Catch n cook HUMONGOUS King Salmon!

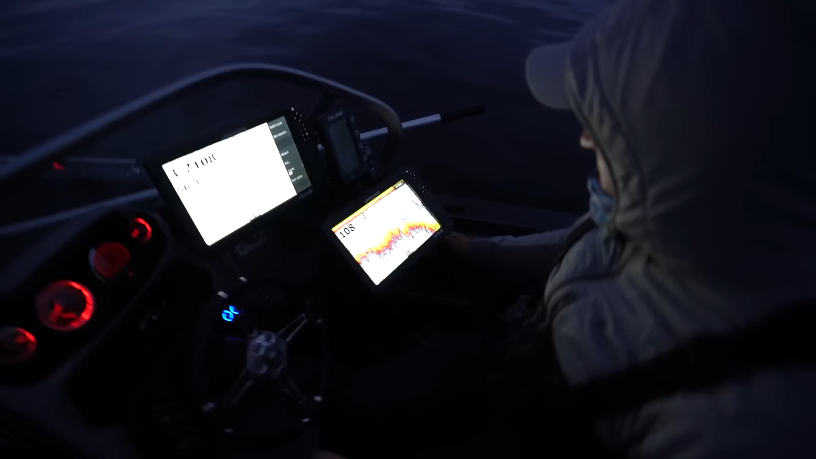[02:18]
So I don't have any of my stuff like dialed in yet for like uh coloration or anything. But um that's a lot of bait.